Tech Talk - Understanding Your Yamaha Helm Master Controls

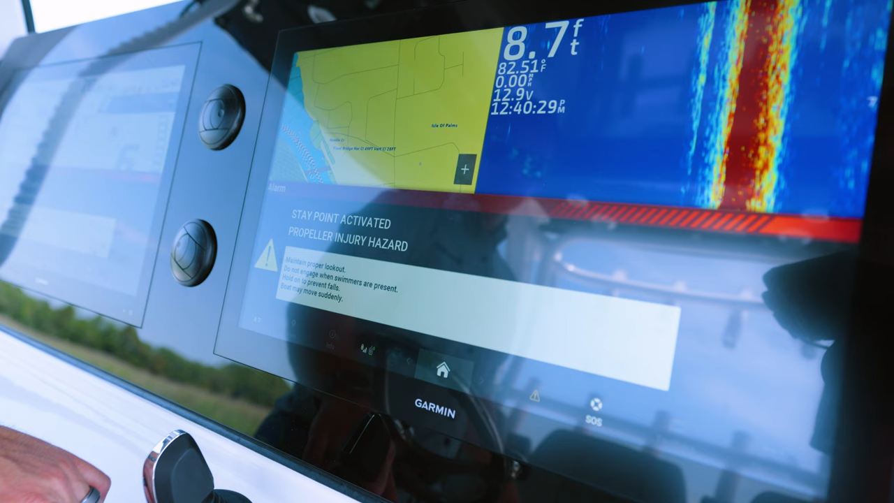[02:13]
On screen: depth 8.7 ft, water 82.51°F
The next feature is fish point, which will hold your position but will allow the boat to spin to find the path of least resistance in a strong current.